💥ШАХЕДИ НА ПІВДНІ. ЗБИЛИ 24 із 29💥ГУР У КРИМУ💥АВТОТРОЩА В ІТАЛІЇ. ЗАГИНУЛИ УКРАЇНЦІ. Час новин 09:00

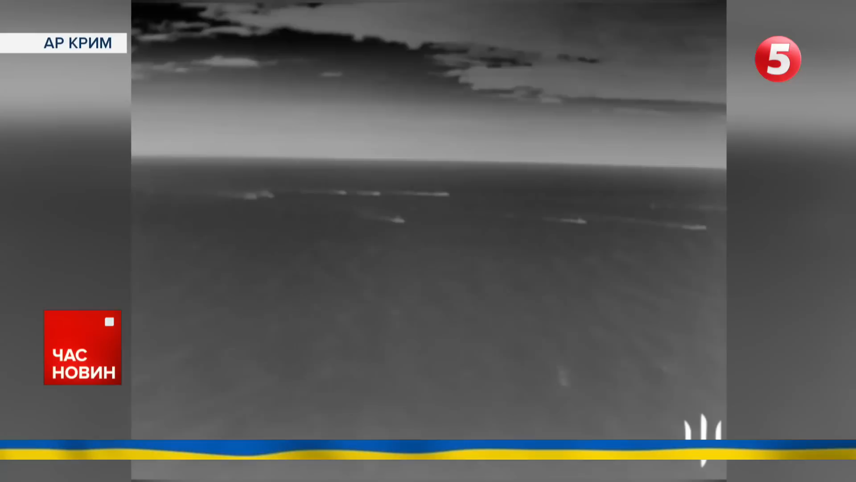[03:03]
Крим знову буде українським. Нова ніч і новий десант бійців ГУР на Кримське узбережжя. У Головному управлінні розвідки повідомили, що спецпризначенці Стугни та Братства у складі спецпідрозділу Тимура висадилися на території тимчасово окупованого півострова і вступили у бій із ворогом.
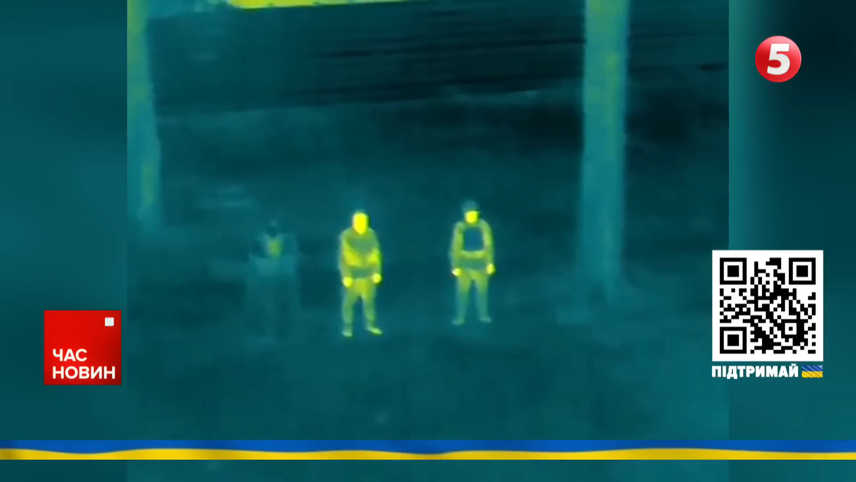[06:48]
Він блокує теплове випромінювання, тож уночі ворог просто не побачить у тепловізор українського захисника.
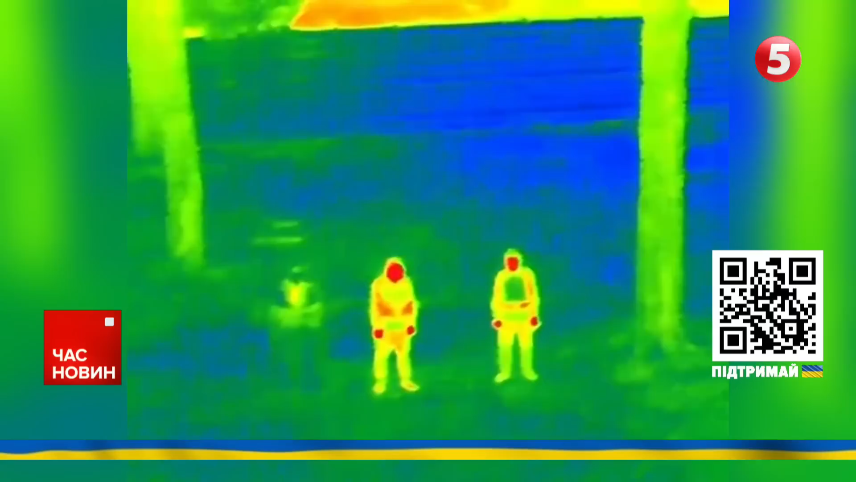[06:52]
Плащ важить лише 2,5 кілограми, не горить і має захист від мокрого снігу та дощу.